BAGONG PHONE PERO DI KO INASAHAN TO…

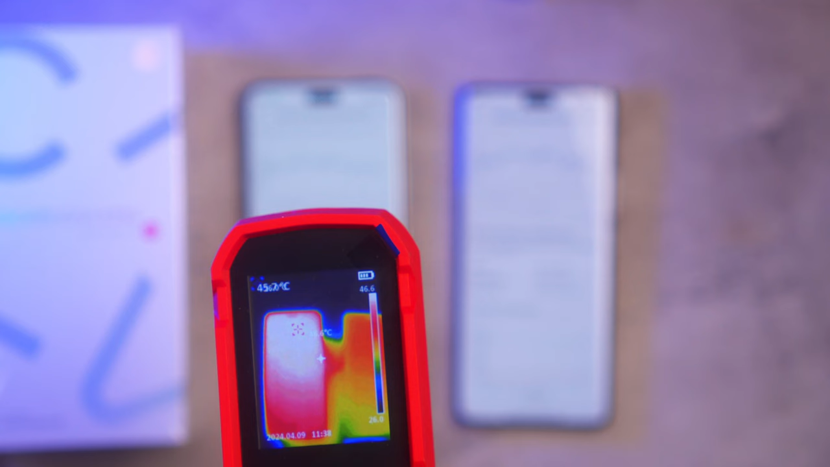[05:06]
Pagdating sa CV4 Pro versus the CV3 na nasa 40 degrees Celsius lang,
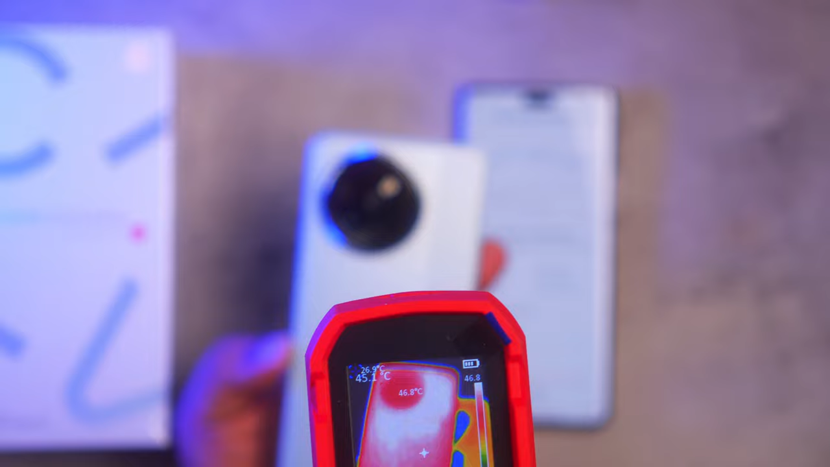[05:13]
itong CV4 Pro pumalo ng lampas 50 degrees Celsius. Hindi ko lang nakuha nandito sa video natin yung kasagsagan ng kainita ng phone na ito, pero trust me, lampas 50 degrees Celsius po yun.
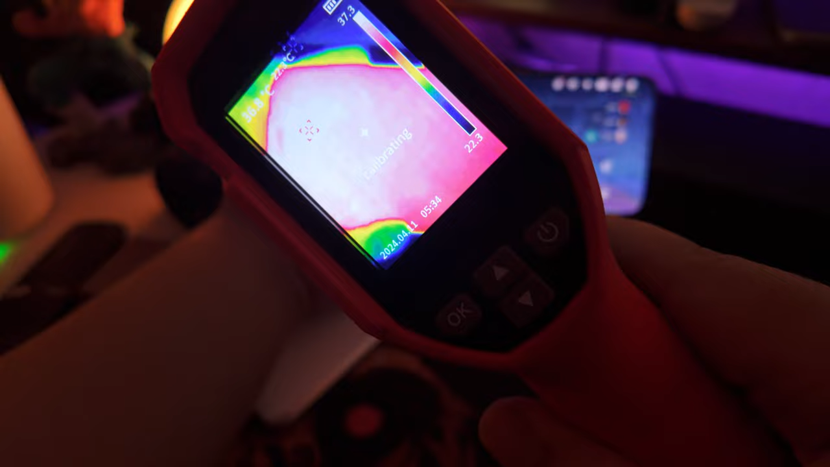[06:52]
umabot lang at 43 degrees Celsius. Yun nga lang, naka-aircon ako right now dito sa studio. So medyo nakatulong din yun sa pag-factor. And madaling araw ako nag-test.
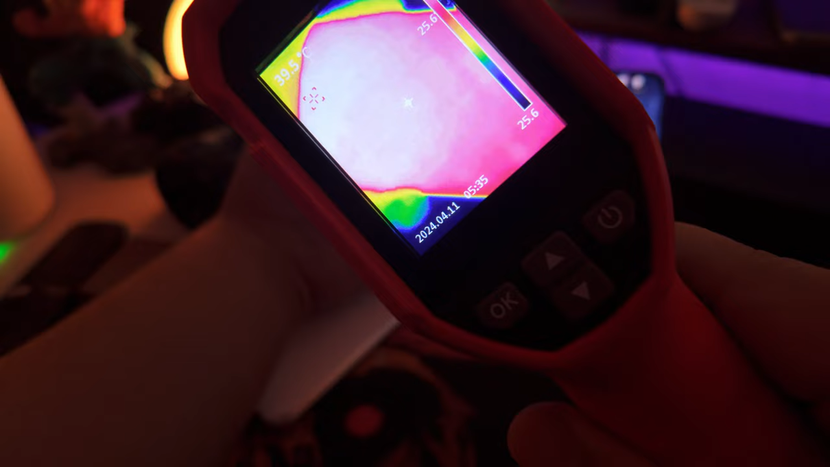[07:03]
So hindi ganun kainit. So kung medyo mas mainit yung environment nyo, then for sure, masiinit palalo yung temperature na makukuha nyo dito.